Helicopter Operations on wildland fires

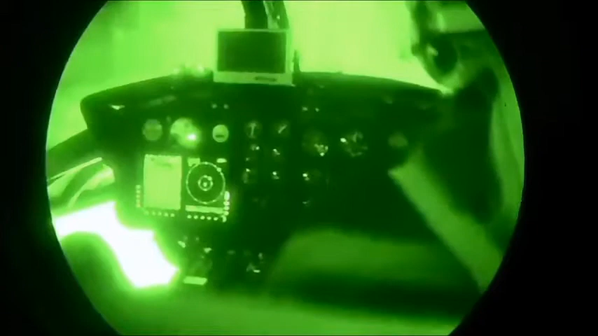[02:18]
And so you see all the blue green filters on everything, including the caution panel display as a blue green filter.